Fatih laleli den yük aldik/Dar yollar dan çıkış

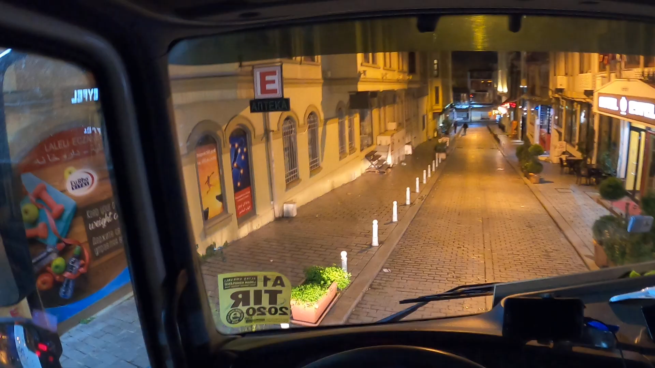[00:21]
Burada yükümüzü aldık. Buradan çıkış videomuzu oluşturmak istedim. Hep birlikte buradan çıkalım.
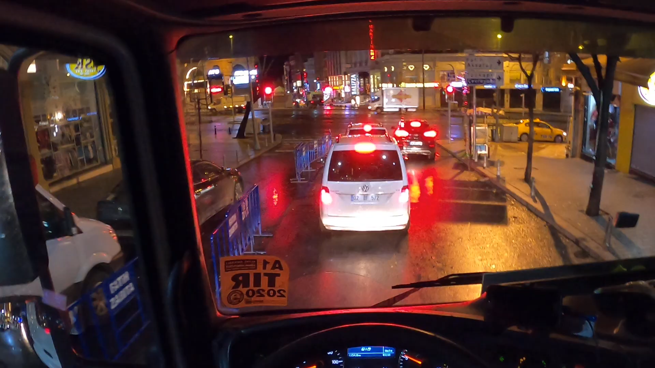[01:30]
Evet ışıklar kırmızı. Saat şu an itibariyle 01.18 Fatih ilçesi, İstanbul İli Fatih ilçesi, Laleli mevkisinden.
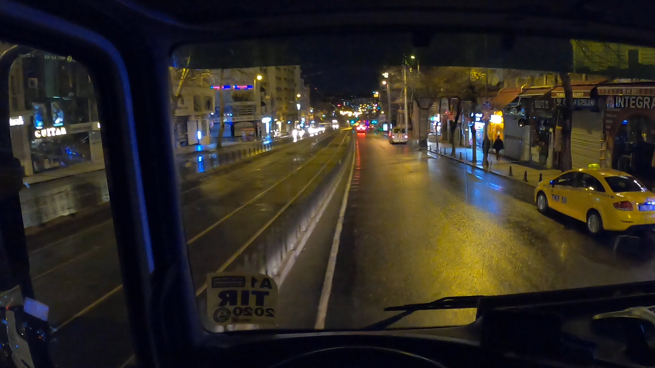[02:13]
Aslında bu caddeden direk gidebilsek çok iyi olacak. Ama ileride bir köprü var. O köprü biraz alçak olduğundan dolayı
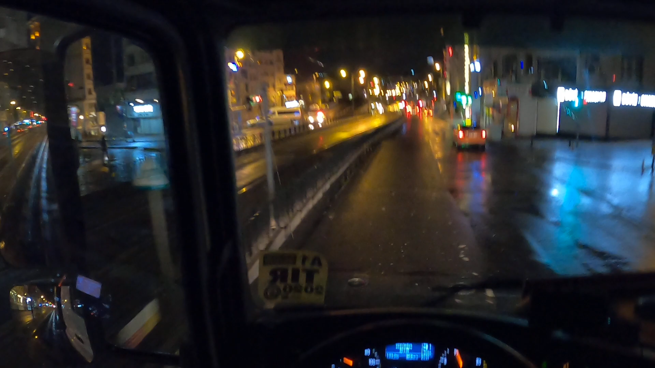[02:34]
Büyükşehir Belediyesi'nin oradaki kavşaktan dönüp Vatan Caddesi'ne yani bu caddeye tekrar çıkacağız arkadaşlar. Şimdi karşımızda bir köprü var. Görebiliyor musunuz? Bilmiyorum.
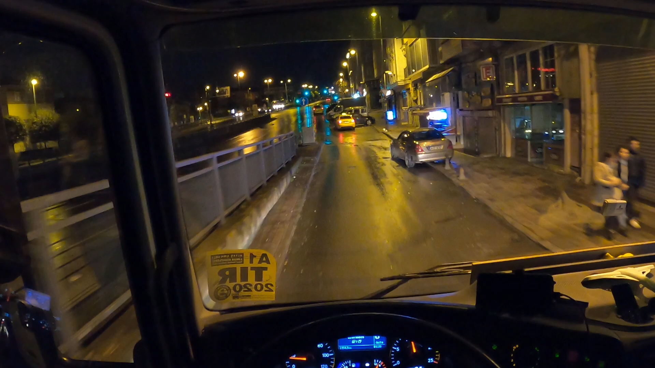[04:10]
ulaştık. Rahat bir bölgedeyiz. ama hala
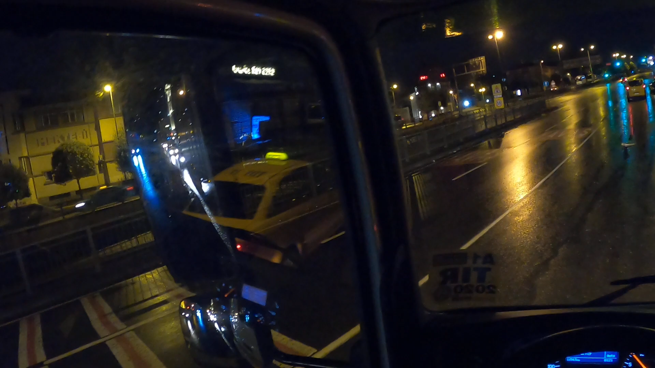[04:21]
sıkıntımız sona ermedi. Arkamızda da polisler var. evet polisler evet polisler
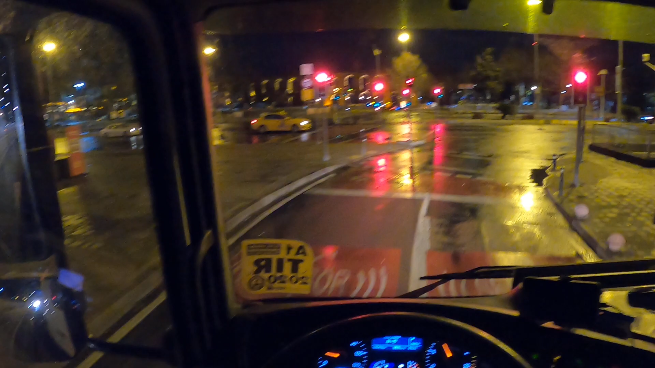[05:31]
Arkadaşlar tekrar Kırmızı Işık'a denk geldik.
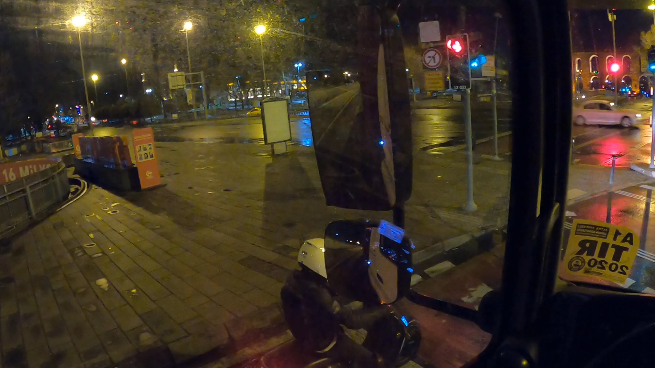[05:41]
Burası Saraçhane Saraçhane hemen ilerisi eskiden kasetlerin plakların meşhur olduğu dönemin en meşhur yerlerinden un kapağını buranın
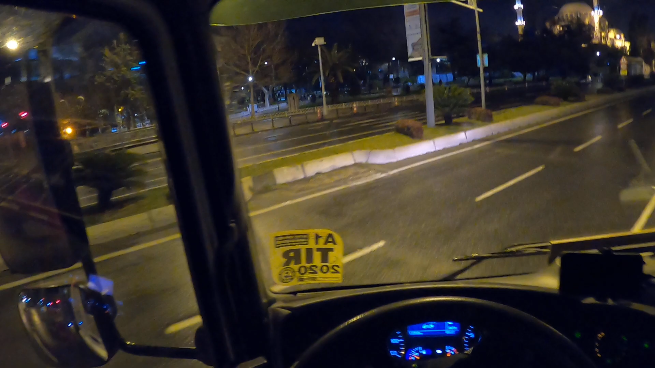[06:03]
hemen biz şu anda üstte bir noktaya çıktık. Bizim bulunduğumuz yerin hemen alt katında bisikletçiler var. Bu meşhur yoğun bisikletlerin satıldığı nokta nokta
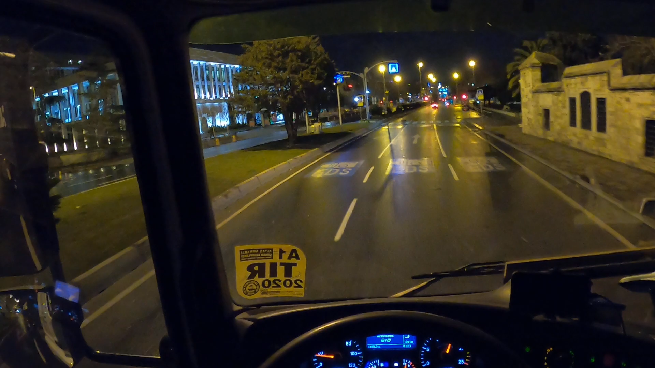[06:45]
atlattık ve Fatih'e doğru gidiyor bu yol. Fatih Camisi'nin bulunduğu noktaya giden yol üzerindeyiz. ileriden Akdeniz caddesi üzerinden de
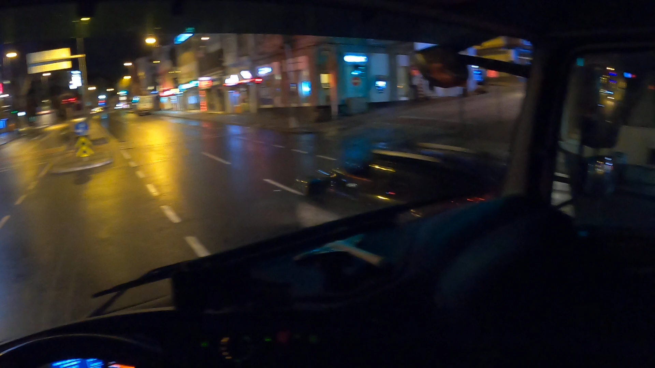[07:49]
Görüş açımız iyidir umarım. Fatih'in merkezine giden Fatih'in İstanbul'u fethetti yaştasın. Evet buradan sola dönüyoruz.
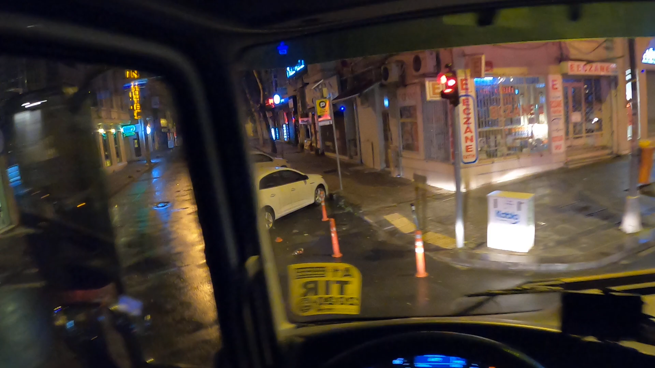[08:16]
Dönüşleri iyi hesap ederek son derece dikkatli girmemiz gerekiyor. böyle yerlerde dönemeyip tekrar biraz daha geniş alalım. Farklı dönüş yapalım demek için az bir şey geri gidip tekrar dönüş yapalım diye düşünürsek onun için bize fırsat verirler mi bilmiyorum.
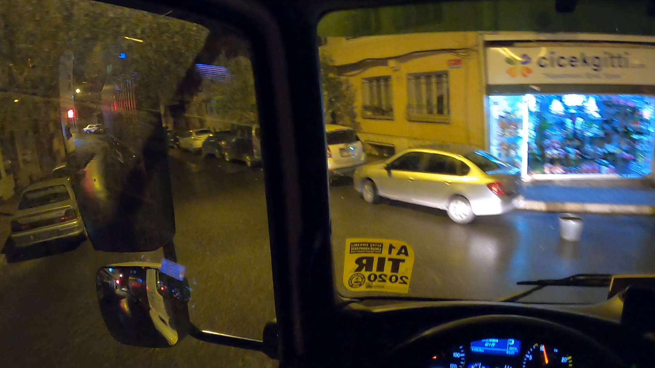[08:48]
O yüzden direkt sürekli geniş
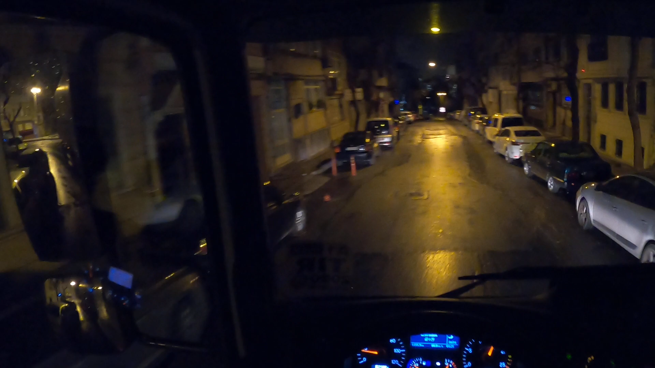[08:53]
dönmeliyiz. Hem sağda hem solda araç
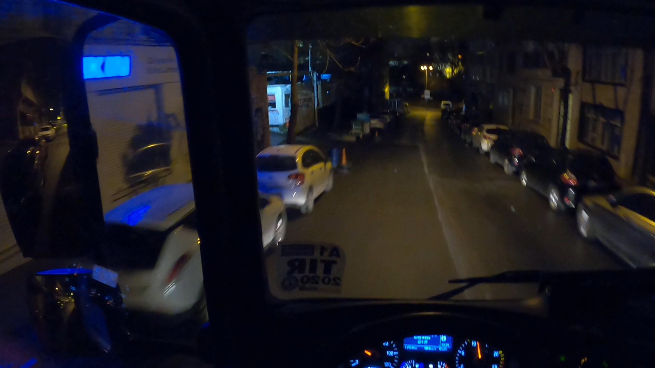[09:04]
fark edilmiş vaziyette hani bir kaldırma bir taşa denk gelse çok sıkıntı olmaz ama araçlar sıkıntılı
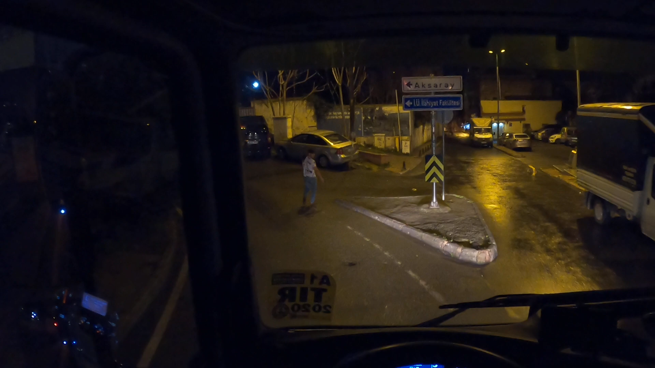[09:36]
burayı da döndük bu köşeyi de döndükten sonra
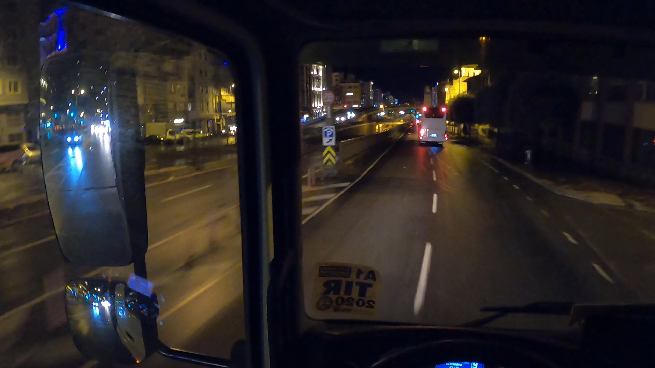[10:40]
tam Aksaray'ın merkezindeyiz evet bu kadar yolu bu kadar yolu şu köprünün mesafesinin görüyorsunuz şu köprünün mesafesinin alçak olmasından dolayı biz